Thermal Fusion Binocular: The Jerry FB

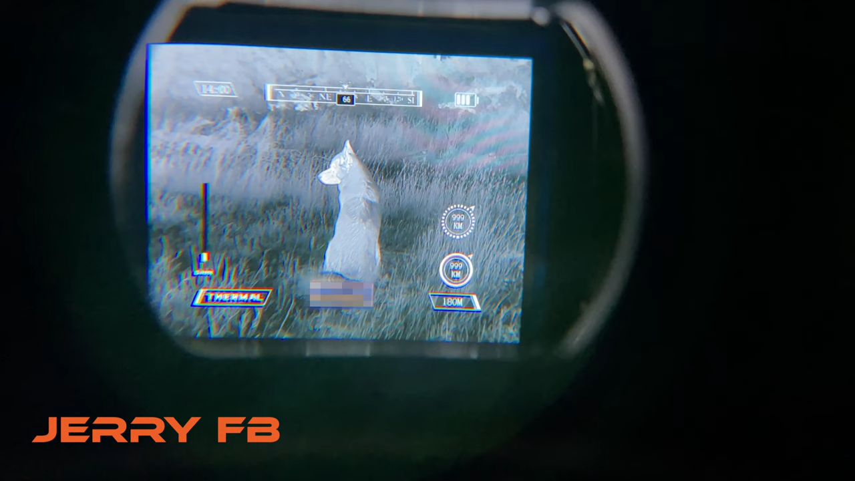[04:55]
Each user can fine-tune the image to suit their individual needs. Users should take careful note to fully read their user manual,
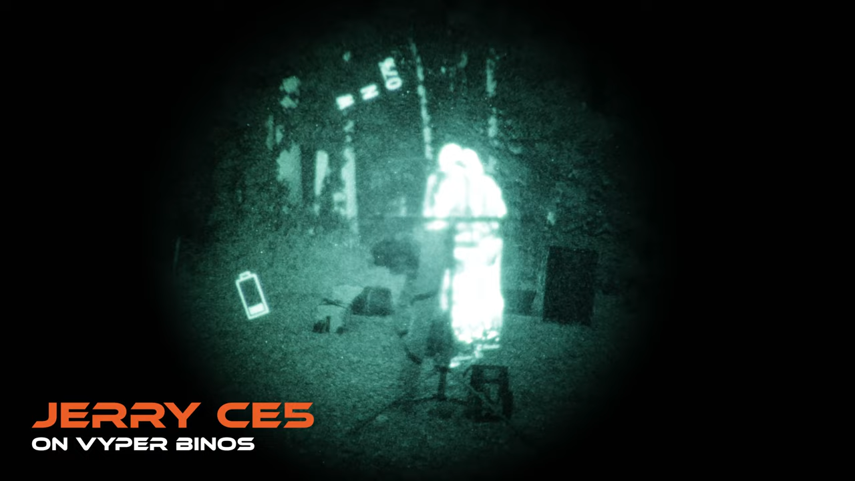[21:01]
but I believe that it loses some of the image quality through the projection process into the night vision device.